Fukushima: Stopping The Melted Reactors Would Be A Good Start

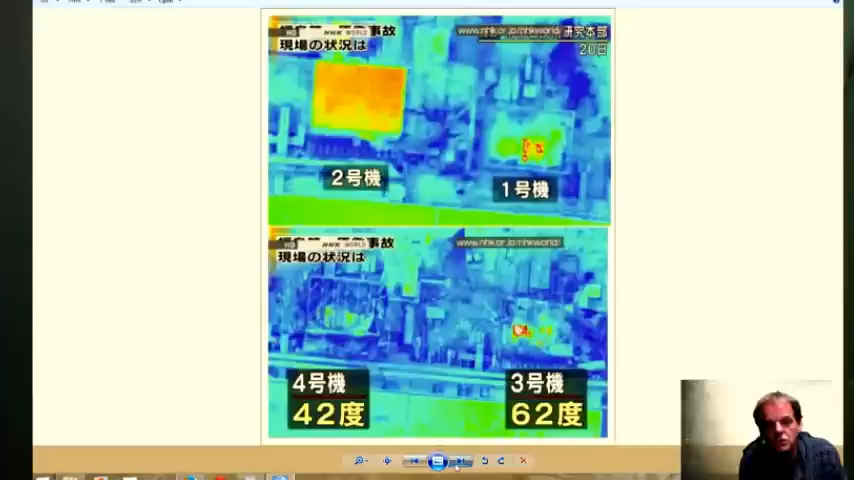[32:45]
this is unit 1 this was 100% meltdown melt through melt out we'll just run through that this was a heat signature of the melted reactors the buildings were all destroyed this